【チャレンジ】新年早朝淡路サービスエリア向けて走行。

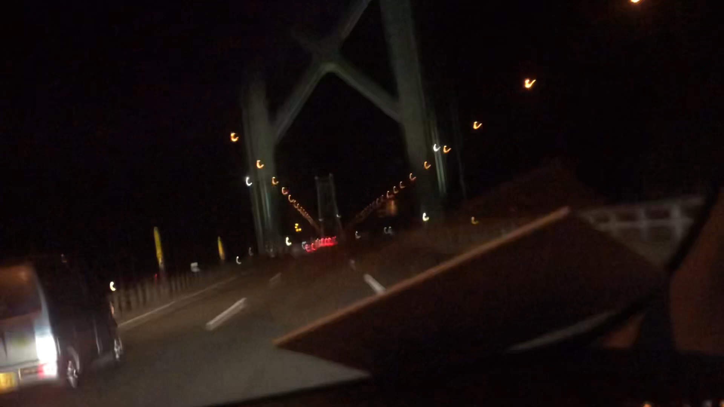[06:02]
はい、まあまあ、車の方、走行してるんで、結構ね、えーと、
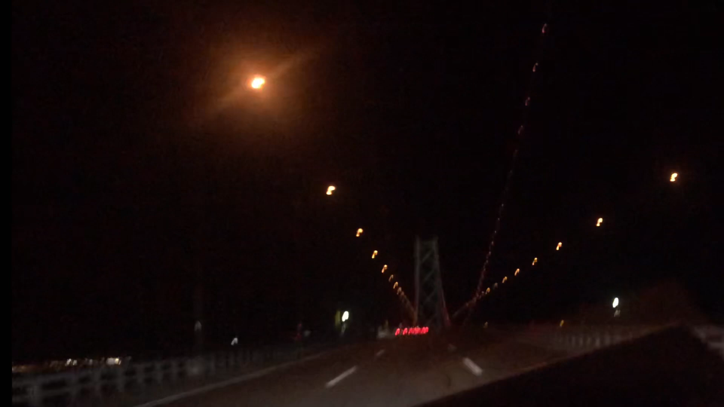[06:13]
簡単の引きので、山地のサービスエリアは結構、混むらしいんですよ。なんで、車が止めれるかどうか、分からないんですけど、この時は、まあ、とりあえずは、はい、行ってみたいと思っています。もうね、あちら、見えるのが、海ウェイオワシです。もう、淡路のサービスエリアなんで、まあ、あと、2、3分では到着いたします。
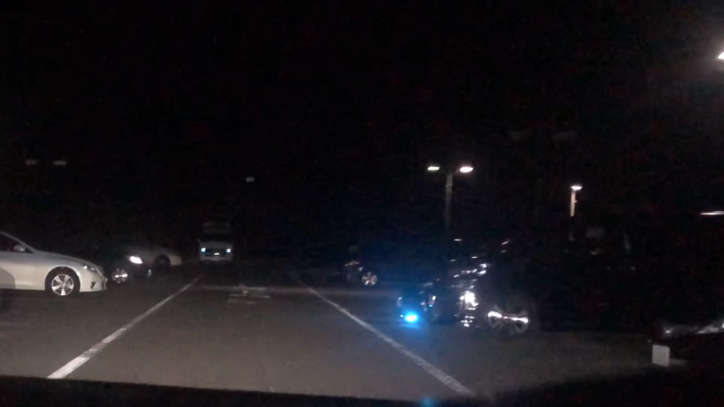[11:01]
上りの方は何とか止めれそうこの先